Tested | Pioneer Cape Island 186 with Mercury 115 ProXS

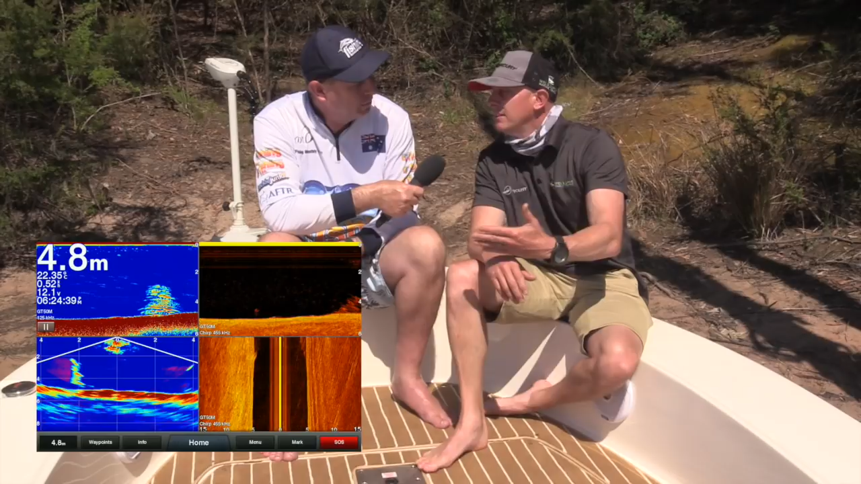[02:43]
On screen: depth 4.8 m
7410 and you can control everything from your iPhone or your tablet whatever it might be so essentially it's giving you a second screen and you can be anywhere on the boat and view your head unit as to what's going on so it's a great feature to have. And you can control it from your phone as well can't you? Absolutely yeah so if you've got an autopilot or something like that or you're trying to set a course or you want to change your sonar screen it's all done from the phone.
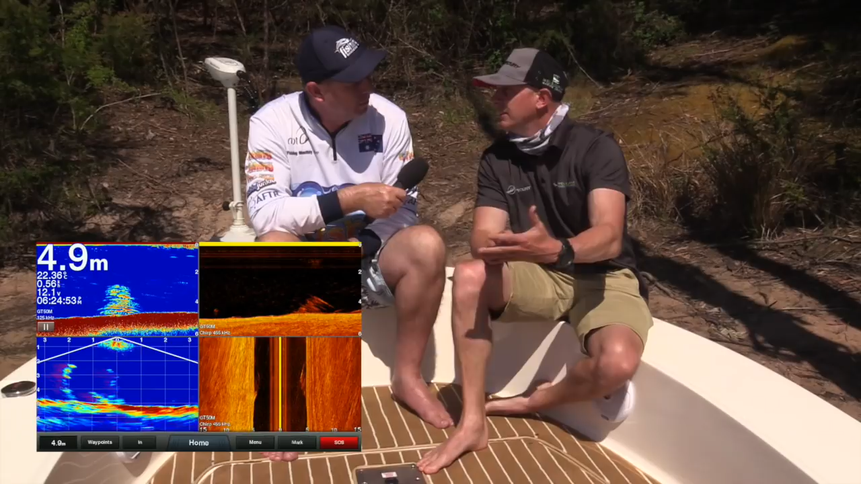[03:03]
On screen: depth 4.9 m
It's a fantastic feature and like I said a nice little toy for us to all play with.